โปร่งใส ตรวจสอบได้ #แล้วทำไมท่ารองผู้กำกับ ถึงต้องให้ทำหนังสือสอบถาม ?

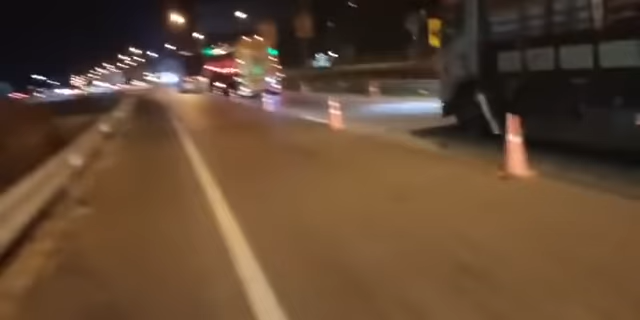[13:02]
คิดดูว่า ข้างคืนอย่างนี้ มัน รสมันไม่น่าติดนะ แต่มันติดมันติดเพราะเจ้านาที่มาตั้งด่าน เอาโกรยมาปิดกั้นนะครับ จับท่อ เก่าหาเรื่องท่อ นะครับไม่เกี่ยวกับการวัดควันดำ เขาบอก นะ